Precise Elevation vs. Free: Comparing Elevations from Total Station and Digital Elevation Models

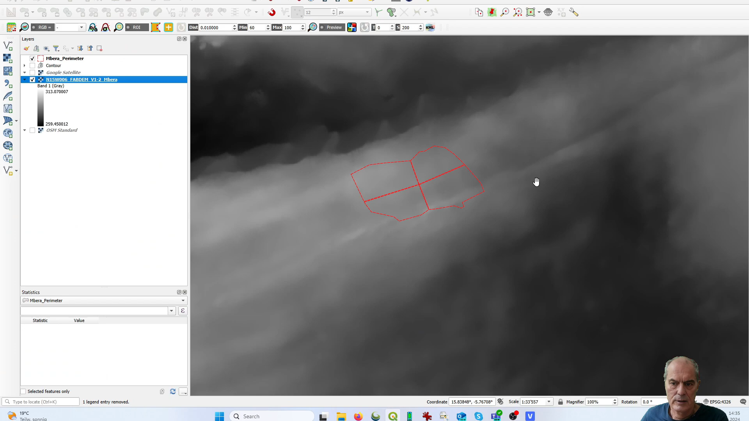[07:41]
as a result or a comparison i would like to show the difference in the contour line developed with the different digital elevation model
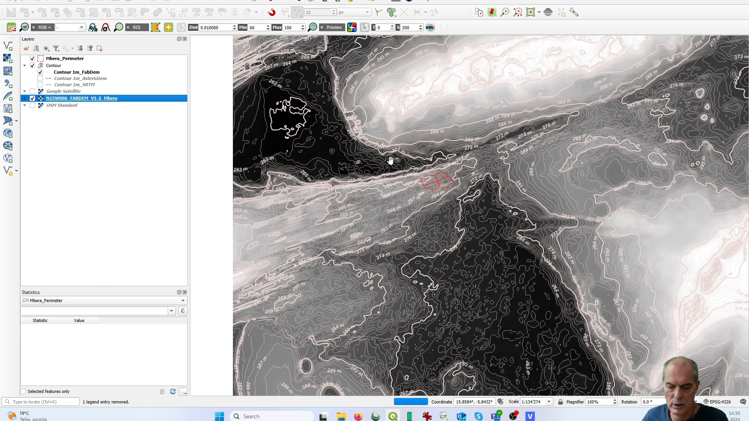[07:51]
these are the contour line developed with fab dem these are the contour line developed with the srtm digital elevation